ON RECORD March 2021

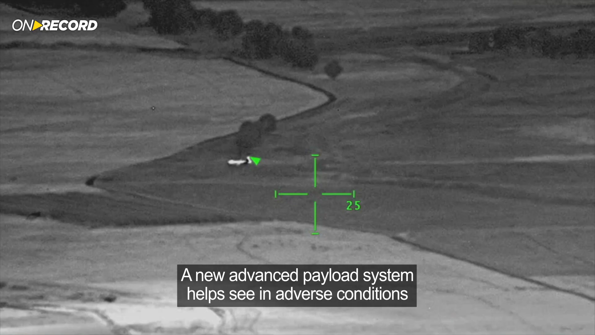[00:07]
A new advanced payload system helps see in adverse conditions and from extreme distances.
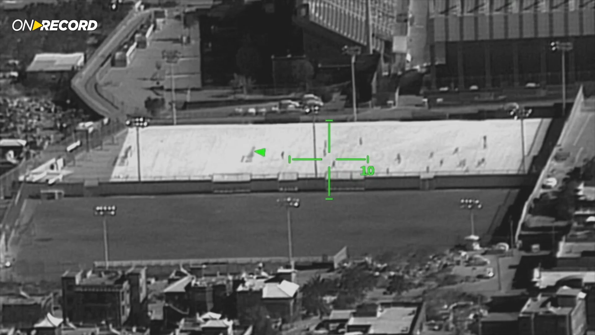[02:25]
The next generation AMPS, Advanced Multi-Sensor Payload System, dramatically extends observation performance in limited visibility conditions using
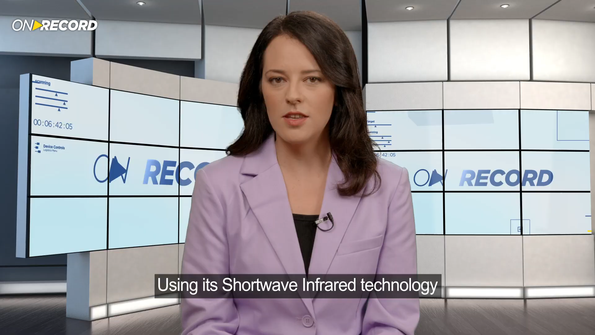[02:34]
its shortwave infrared technology to effectively overcome high humidity, smoke or dust.
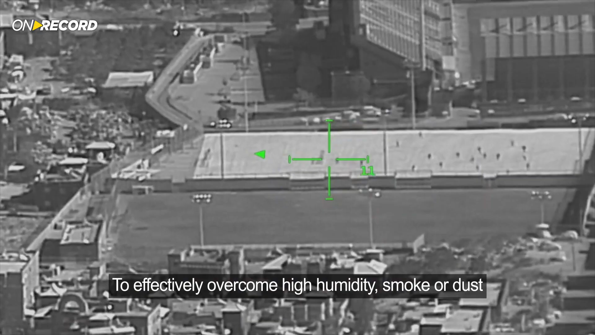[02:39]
For example, in recent flight tests,
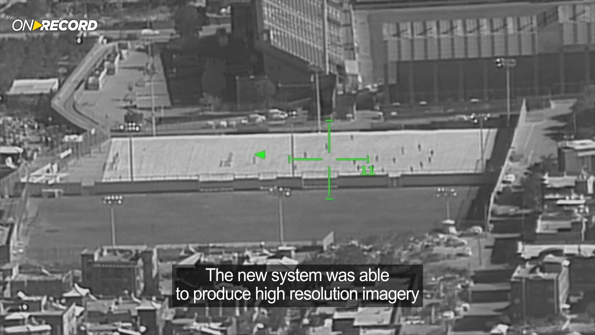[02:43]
the new system was able to produce high-resolution imagery of a football game from a distance of 25 kilometres.
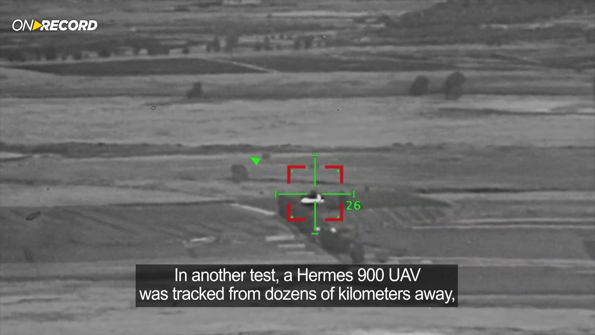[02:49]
In another test, a Hermes 900 UAV was tracked from dozens of kilometres away with a high-precision aerial view.
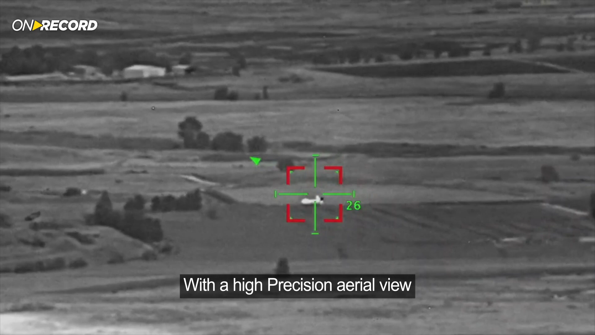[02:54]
The new technology is now in final flight tests on board an unmanned aircraft for a European Air Force.